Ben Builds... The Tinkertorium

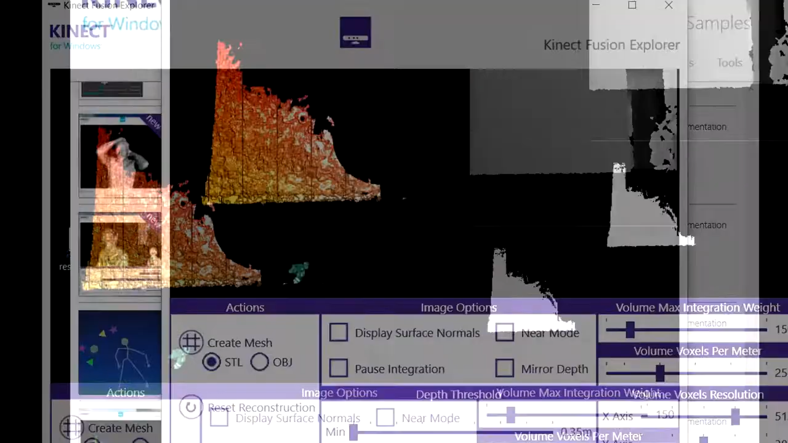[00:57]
So what I'm using here is the Connect Fusion Explorer,
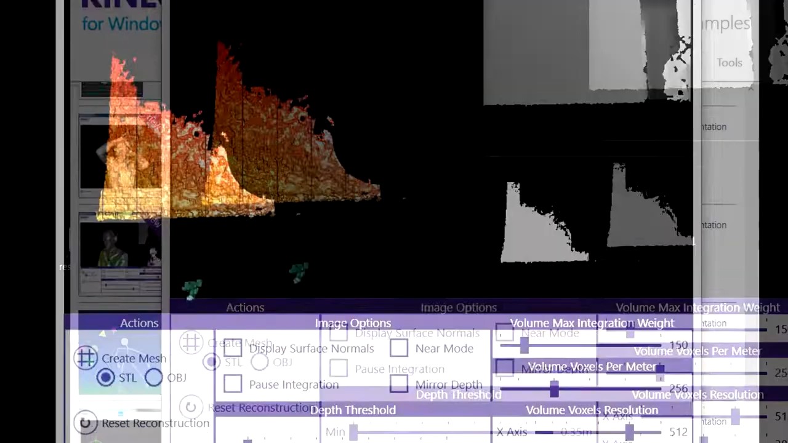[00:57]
and here we've got the 3D being generated as well as I can get it, and the live 3D in the corner.
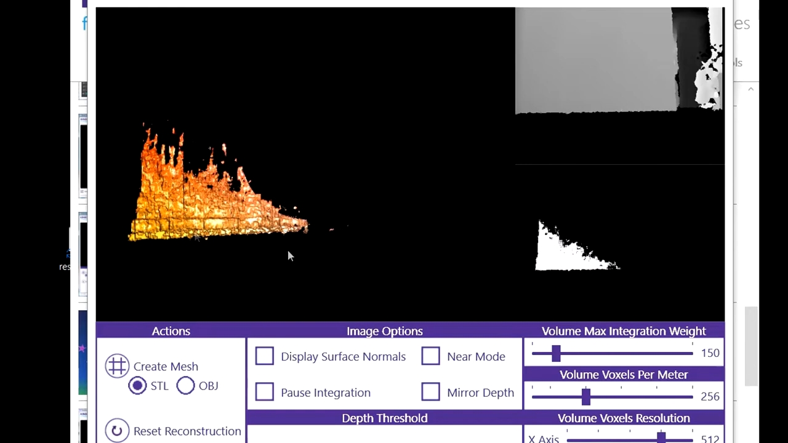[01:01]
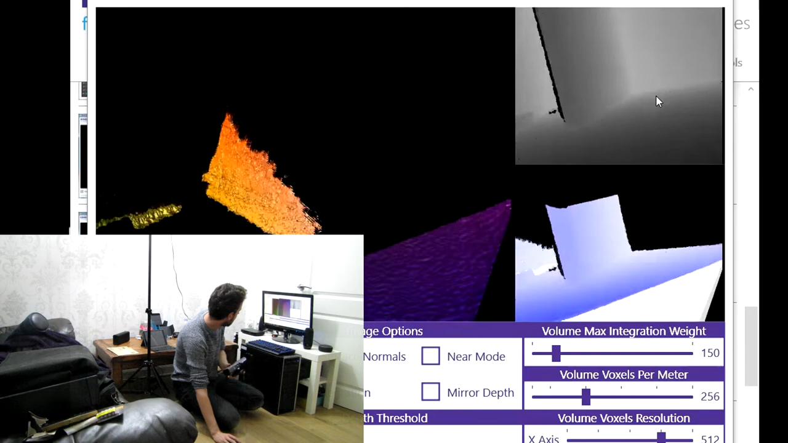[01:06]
So I've pointed at the wall here, you can see that it's got a really good idea of where the wall is.
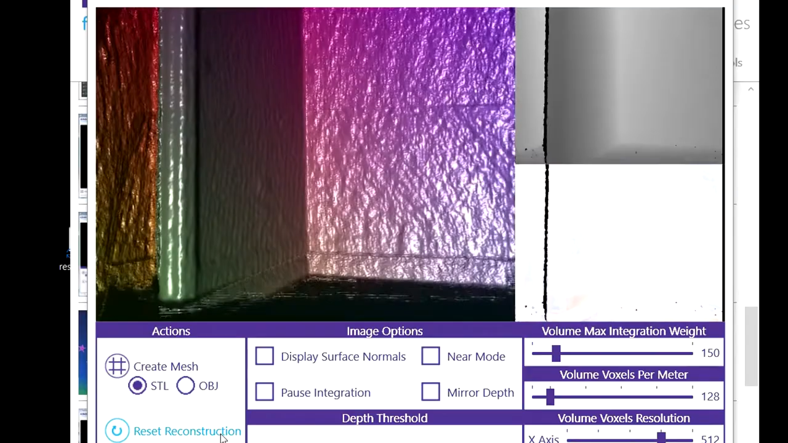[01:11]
And here we have a live, perfect, reconstruction of whatever I'm looking at, which is really super interesting.
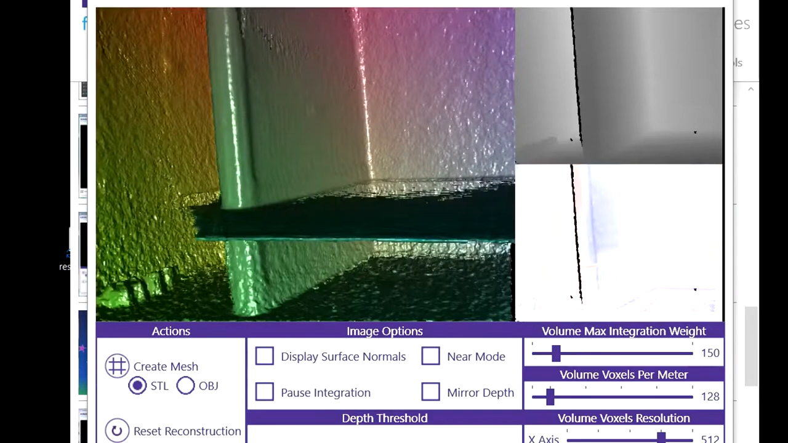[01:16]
Occasionally it will make a few little mistakes, so you can see it's made a few little mistakes on there because I moved it too quickly.
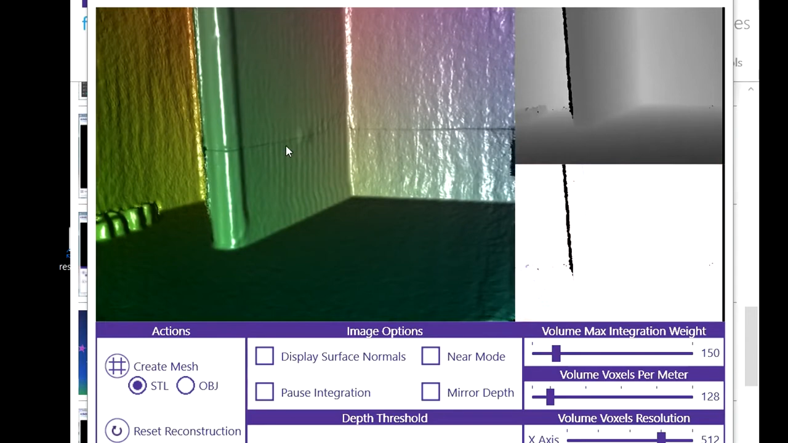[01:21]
So I can just reset, and move slowly,
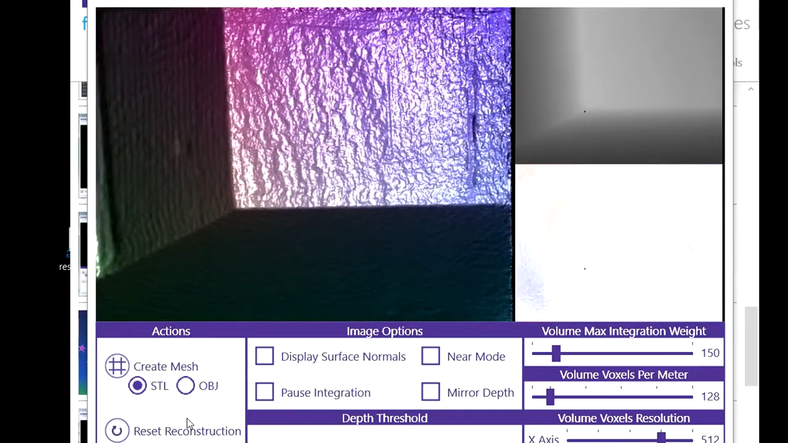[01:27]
and fully record the space in front of the space in front of me, which is awesome.